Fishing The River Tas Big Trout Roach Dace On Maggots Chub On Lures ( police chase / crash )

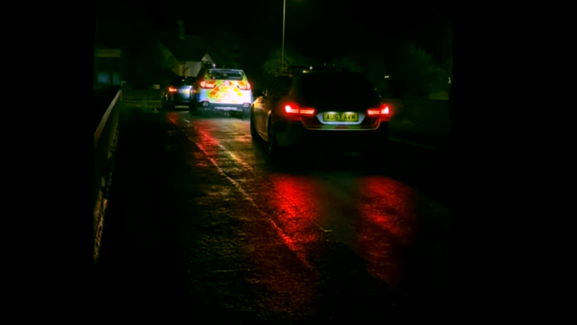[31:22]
well certainly won't expect them that bmw just come flying up behind me smashed straight into the bollards at the end of the air two posts got out jumped over the fence across the road there police all come flying down behind me pretty much pushed me over the bridge i was lucky do you want to expect them out there now
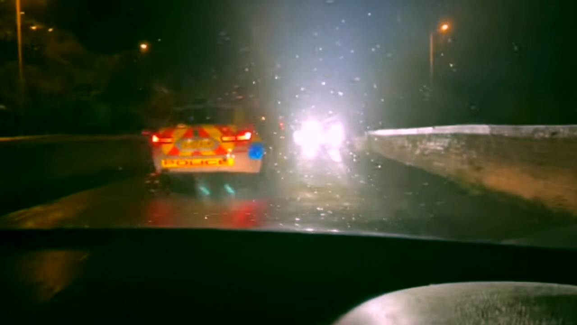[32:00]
oh i certainly won't expect on that nearly got pushed off a bridge by the speeding car this is the new shaped bmw try and get the front end of it as i pull out on the main road if possible